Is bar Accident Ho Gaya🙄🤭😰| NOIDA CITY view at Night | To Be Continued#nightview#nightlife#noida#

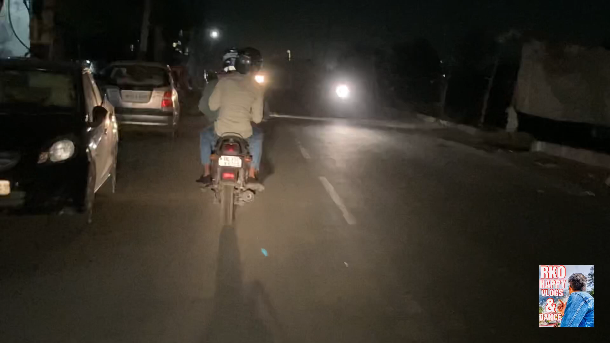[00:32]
वो तो अच्छा है यार, एकदम बढ़िया क्लियर व्यू. भाई साहब बस मरते मरते बच गए.
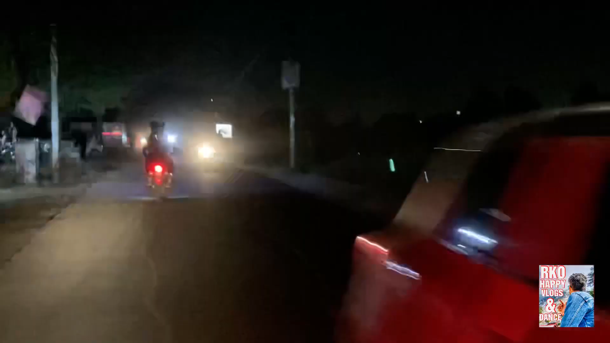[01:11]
थोड़ा सा समझ के चलने पड़ता है क्योंकि ये वन वे है और गाड़ियां आती हैं दोनों साइड से.
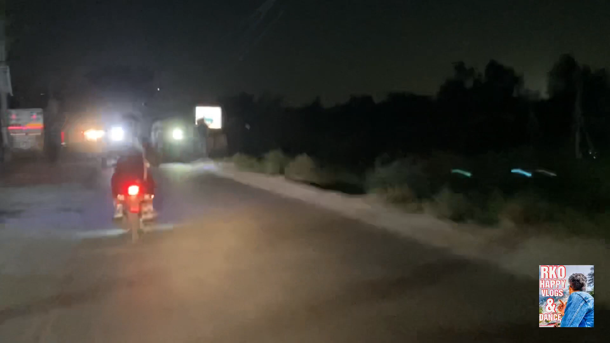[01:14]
मतलब इट्स गोइंग फ्रॉम दिस वे ऑल्सो एंड पीपल आर कमिंग फ्रॉम दैट साइड ऑल्सो.
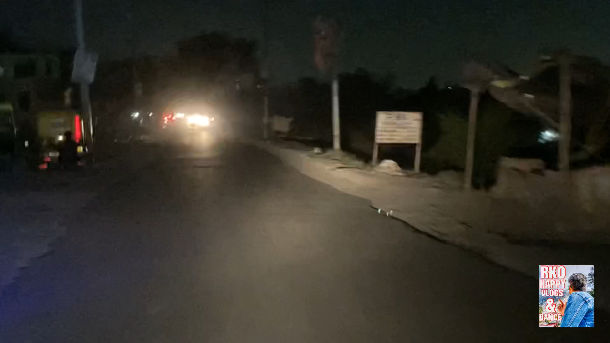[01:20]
इसीलिए तो वी कांट टेक एनी रिस्क, इसीलिए स्लोली स्लोली चल रहे हैं.
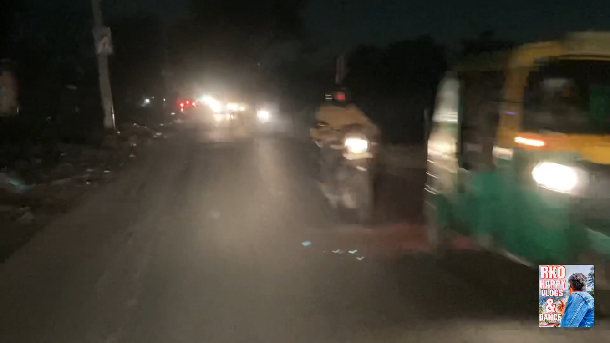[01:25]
और यहाँ पे बहुत एक्सीडेंट हुए भी हैं यार, इसीलिए वी डोंट वांट टू टेक एनी रिस्क.
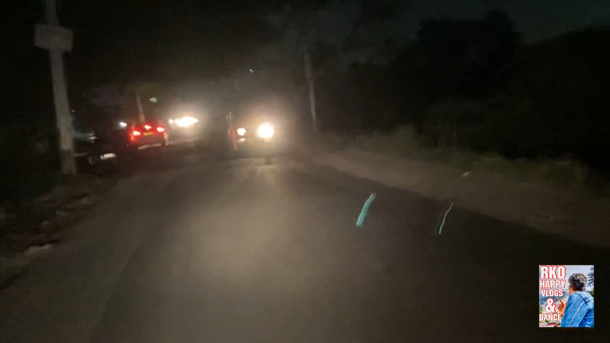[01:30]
आराम से जाएंगे, एंजॉय करेंगे और एंजॉय दिलाएंगे भी आपको.
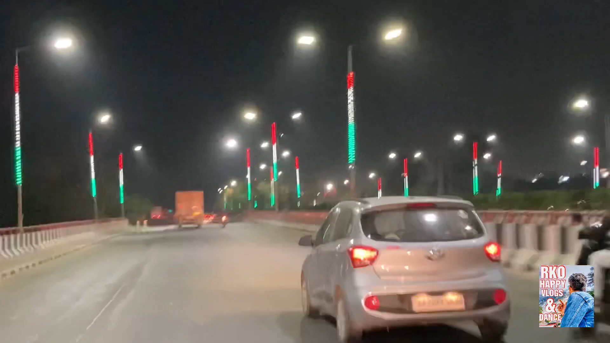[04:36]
तो मजेदार व्यू, एक और नाइट का क्लियर विजन और हमारा मिशन